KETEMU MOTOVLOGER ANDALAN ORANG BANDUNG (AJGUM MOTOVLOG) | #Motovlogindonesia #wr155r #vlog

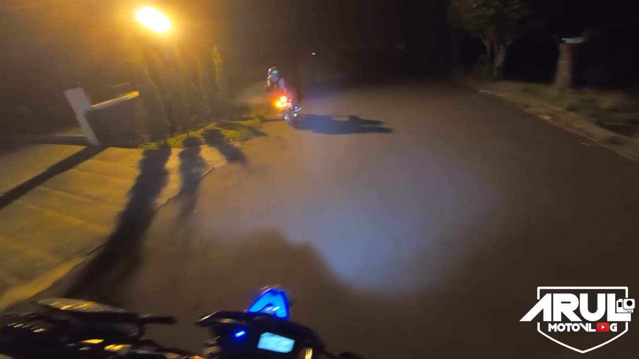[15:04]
udah gelap soalnya. Kayaknya agak rawan juga sih di sini kalau malam. Sepi soalnya. Jadi ini kita balik pulang. Balik kanan gerak.
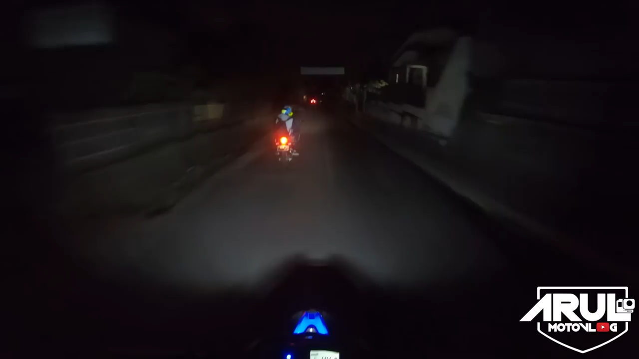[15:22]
Bikin video review cuma apa buru-buru tadi. Soalnya takut gelap kan. Tadi datang jam 5 soalnya. Udah keburu mau maghrib. Oke, mungkin segitu aja videonya. Buat yang mau lihat video reviewnya lagi, mungkin nanti bisa ke channelnya Kang Ajgum, Ajgum Motovlog. Oke, see you next video.